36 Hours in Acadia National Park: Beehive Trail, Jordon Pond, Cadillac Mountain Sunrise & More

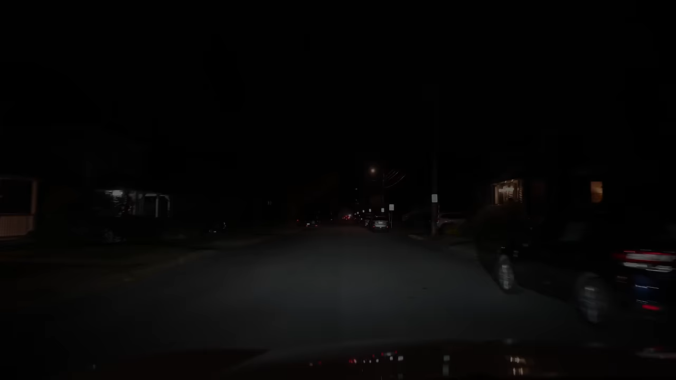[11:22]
Day two started with an early morning drive up to Cadillac Mountain for sunrise. Watching the sunrise from Cadillac Mountain is one of the most popular things to do in the park.